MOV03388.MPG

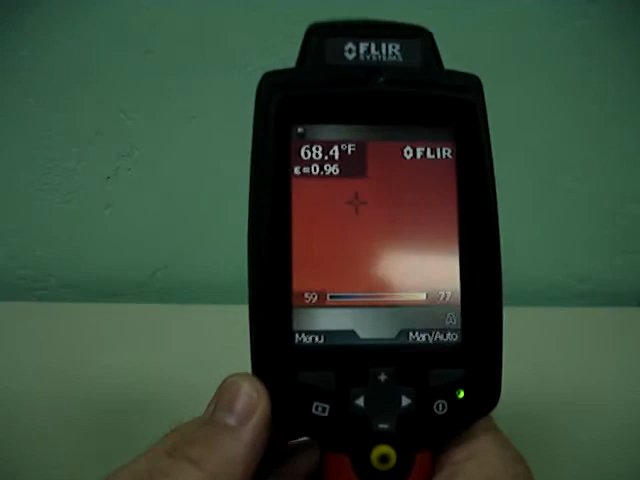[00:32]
On screen: spot 68.4°F
So now, as you can see, it's coming back up. Now, it'll go into a sleep mode as the camera is operating.
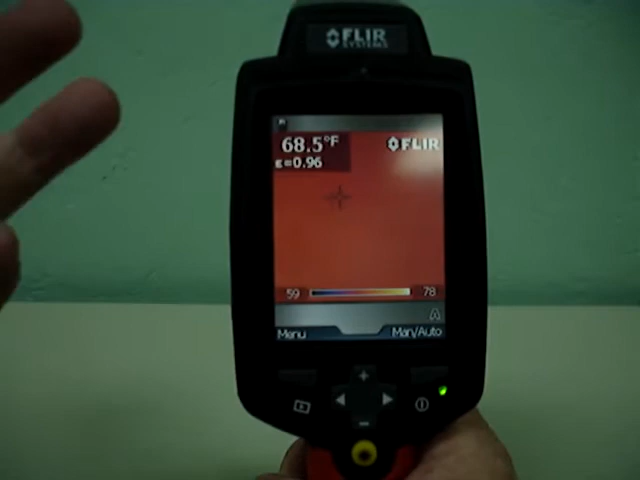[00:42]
On screen: spot 68.5°F
That's common. That saves battery life. So now, here we are. We have the screen open. Looking at a few things here.
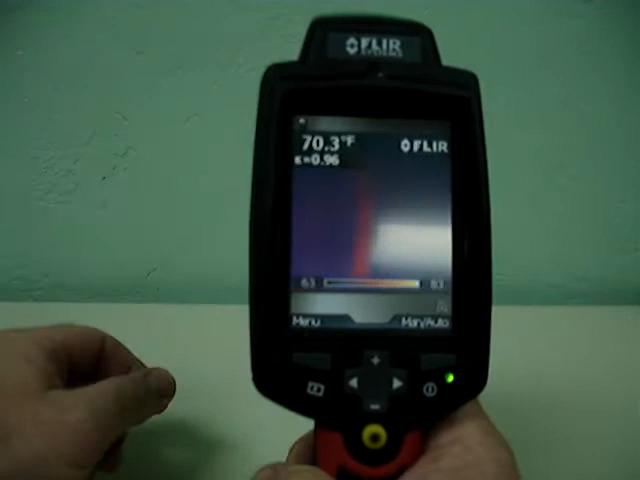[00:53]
On screen: spot 70.3°F
A little mark on the wall so we can kind of see what we're looking at.
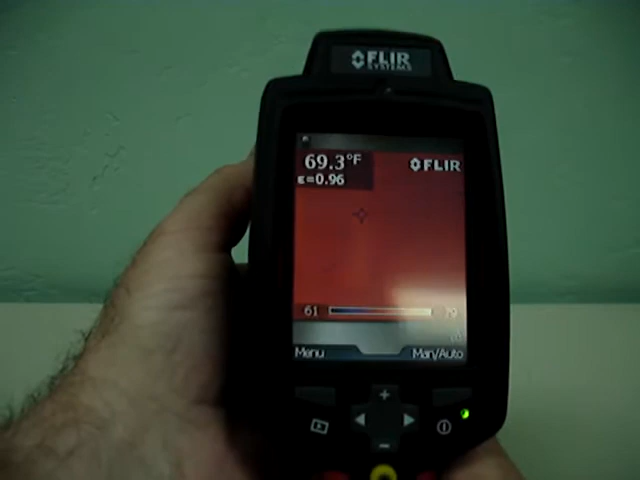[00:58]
On screen: spot 69.3°F
Focus in on that. Now, here we have the camera operation.
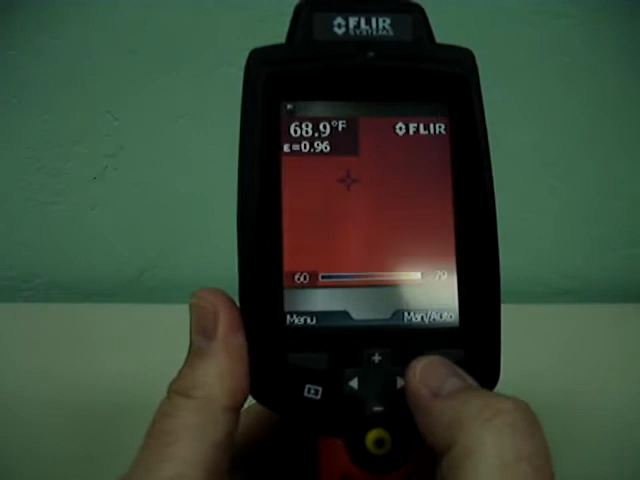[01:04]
On screen: spot 68.9°F
So now, we're going to go, and we're going to go to menu. You can see on the menu side there, you have the camera. I'll toggle to the right, and I'll see where I have infrared camera,
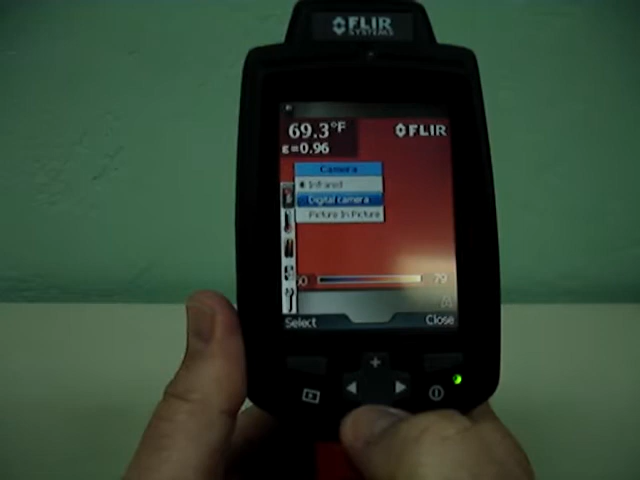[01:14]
On screen: spot 69.3°F
picture-in-picture, and digital camera. So we'll go to picture-in-picture.
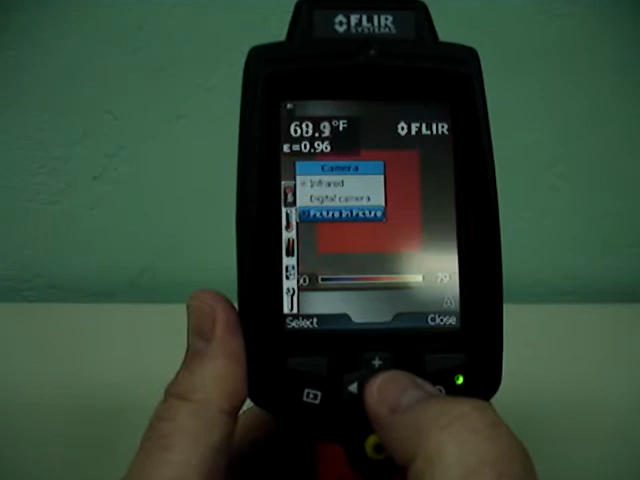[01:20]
This is an excellent sales tool because now you have the infrared image positioned in front of the thermal image. Again, the screen is a nice size so that you're going to be able to show people using both the thermal image as well as the infrared or digital image in one screen.
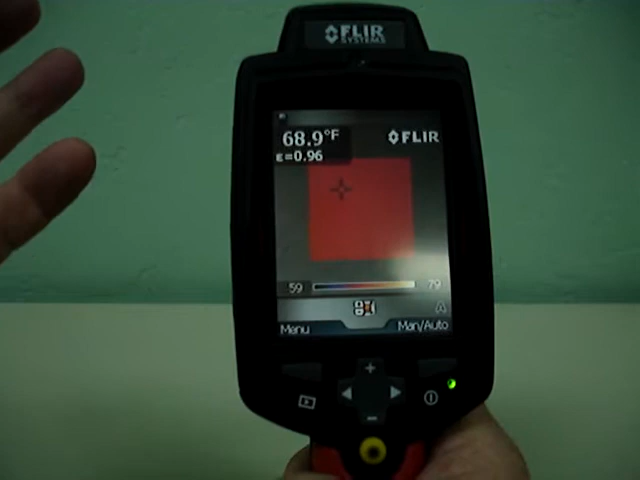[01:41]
On screen: spot 68.9°F
It really helps the layman to understand and clearly recognize what you're trying to show them as the inspector.
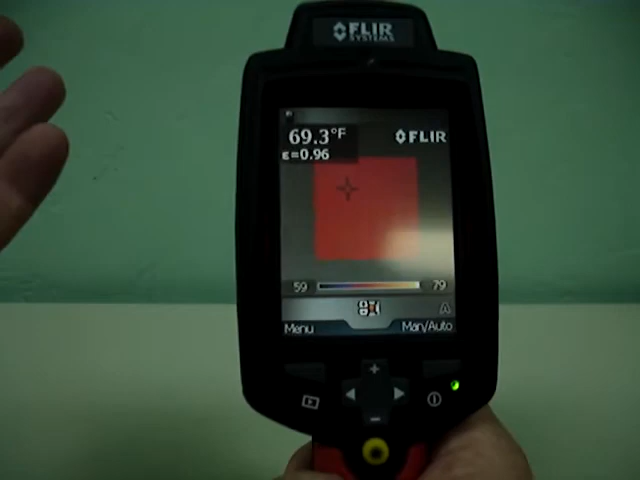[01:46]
On screen: spot 69.3°F
Now, you can go back to the menu.
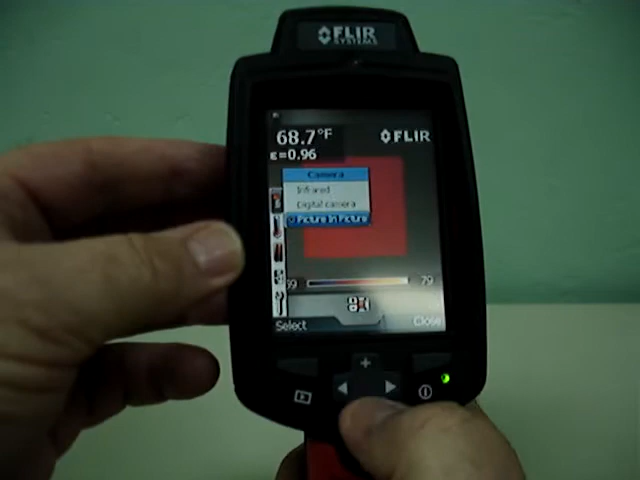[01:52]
On screen: spot 68.7°F
You can go back to this, and we'll just go just digital. Now, we're in a straight digital image. You can use this to take your digital pictures because you're really only restricted to the size of the SD card as to how many images you can capture.
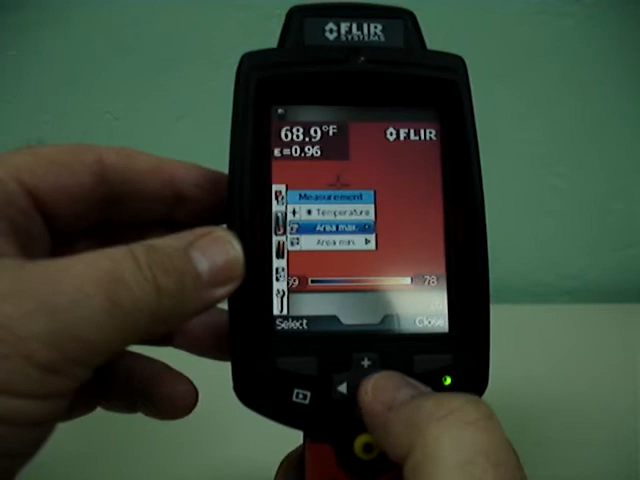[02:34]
On screen: spot 68.9°F
You can also go to the area maximum, and that can be either a full image or a center image.
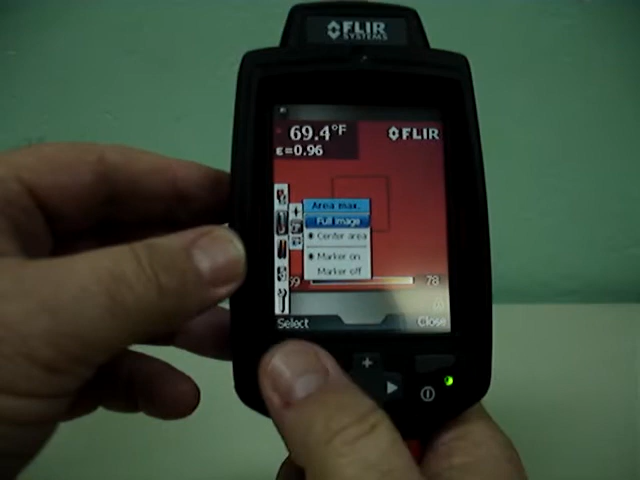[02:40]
On screen: spot 69.4°F
Now, here you go. We've got the flying spot, and it's kind of floating around the center of the screen,
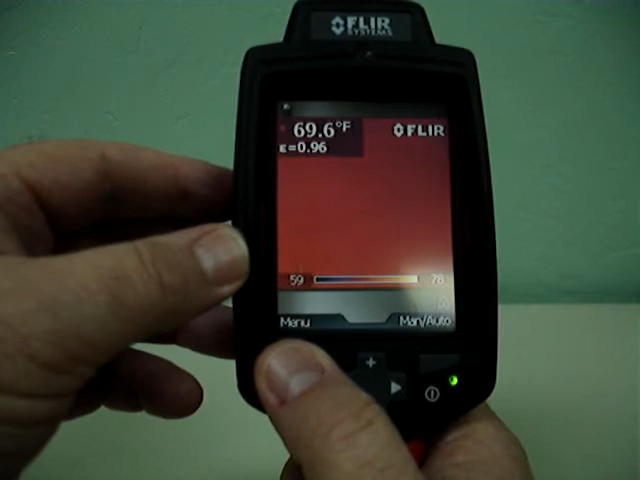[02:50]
On screen: spot 69.6°F
and what that's doing is it's going to find the hottest temperature within the area that we're looking at.
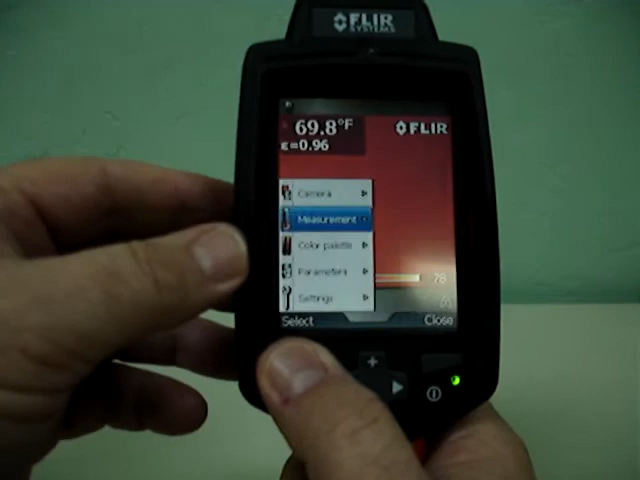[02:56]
On screen: spot 69.8°F
We'll go back to the measurement. We can go back to the area max, and we're going to go center area,
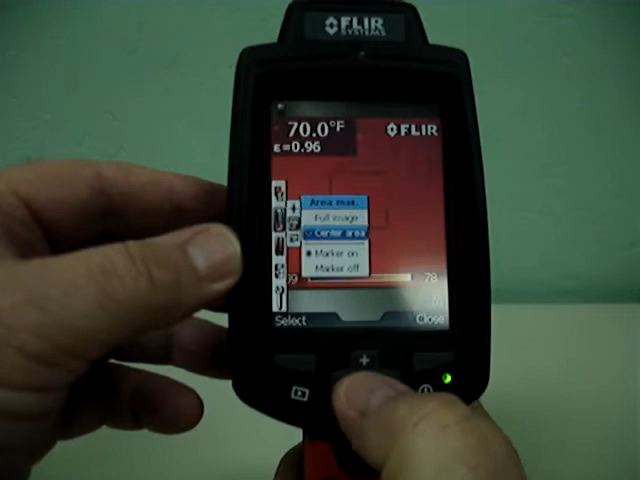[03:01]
On screen: spot 70.0°F
and now it's going to find the hottest temperature within this box.
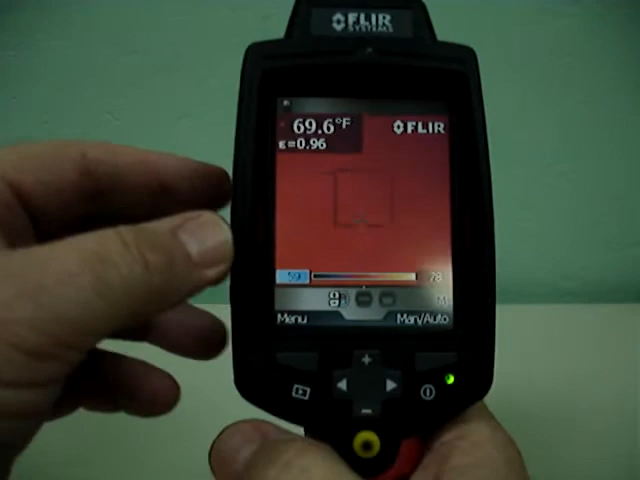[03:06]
On screen: spot 69.6°F
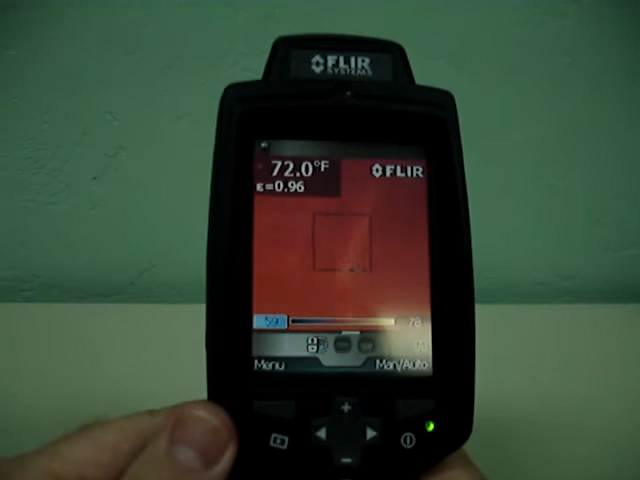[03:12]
On screen: spot 72.0°F
So, there's a little mark on the wall there, and we can kind of see where it's seeking out a warm spot on the wall.
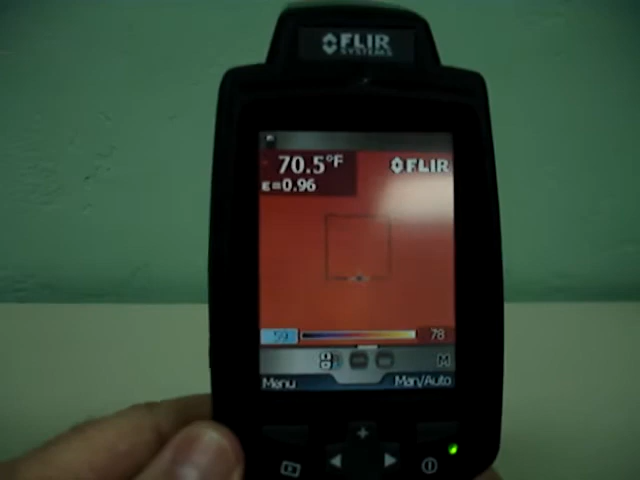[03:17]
Now, that's a great analytical tool. You can also use this in a sales format. When you show the customer that, well, wait a minute, there's a warm area here in the wall, and that's indicating a void or a failure in the insulation.
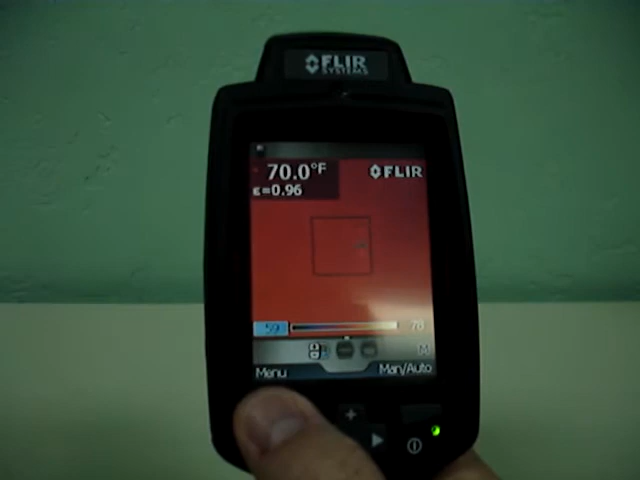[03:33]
You'll notice up in the upper left-hand corner, you've always got the battery, always telling you what your battery life is,
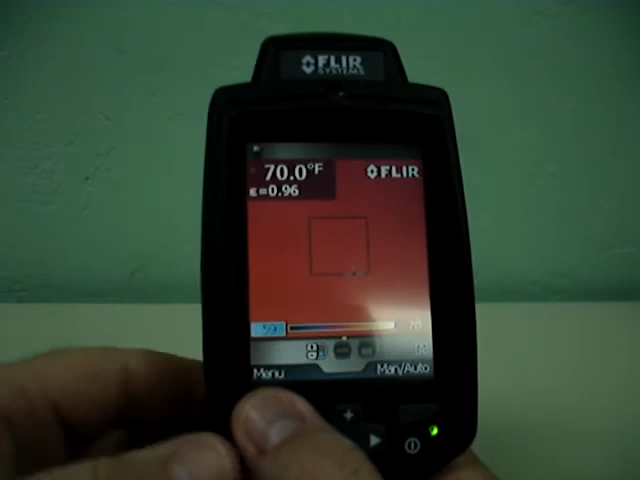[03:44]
so that really helps that you don't have an Arnold Schwarzenegger moment where your battery is dying on you. You can go back here to the measurement. You can also do the area minimum, and now it will tell you the coldest spot. This is perfect for finding moisture.
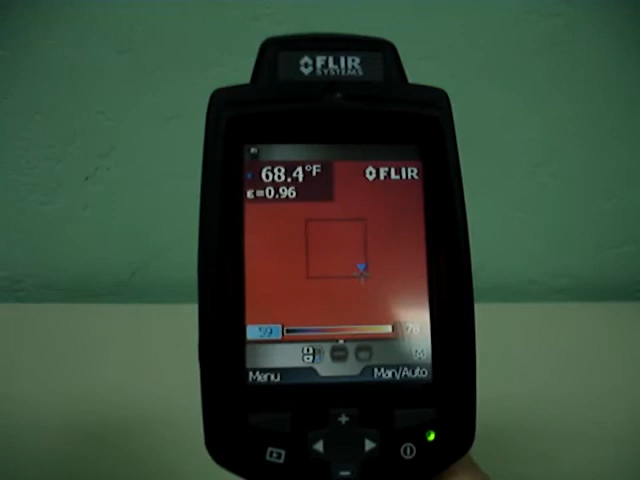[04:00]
When you're looking for moisture intrusion in a wall, here you're going to find that moisture very quickly. It's going to identify it, and then when you want to show the customer, it's like, well, let's look at this in a picture-in-picture format.
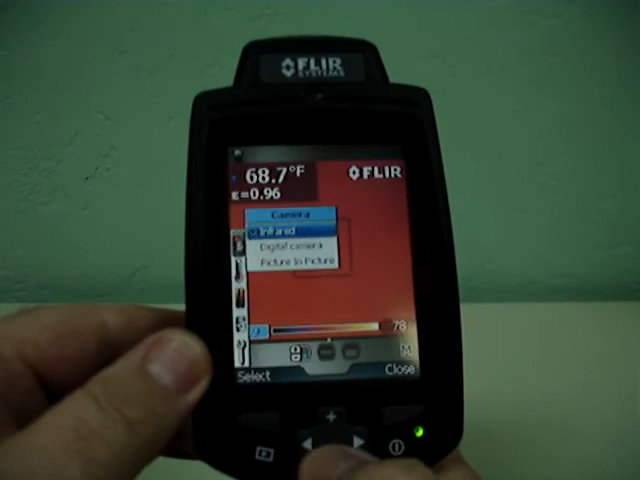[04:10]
On screen: spot 68.7°F
Now you have a flying spot meter, the coldest spot within that area, and you're using picture-in-picture.
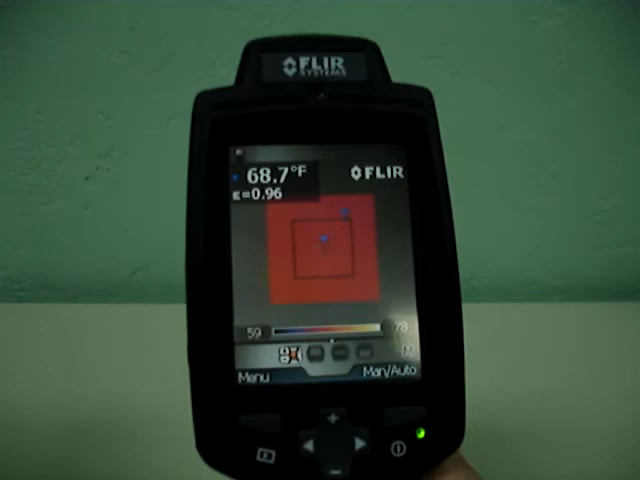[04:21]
On screen: spot 68.7°F
Go right back to the infrared.